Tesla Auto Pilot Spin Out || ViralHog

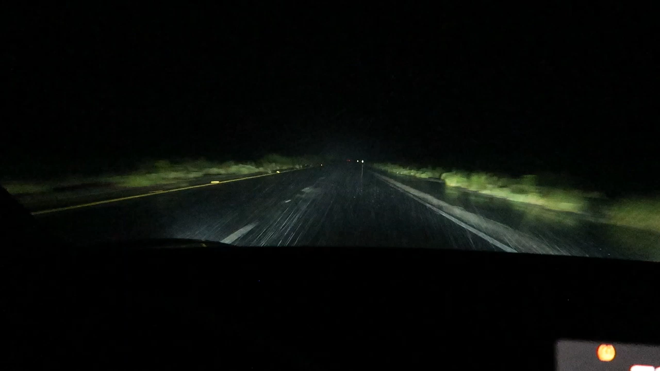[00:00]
It looks a lot clearer on the camera right now than it does. Oh my God! Oh my God! Oh my God!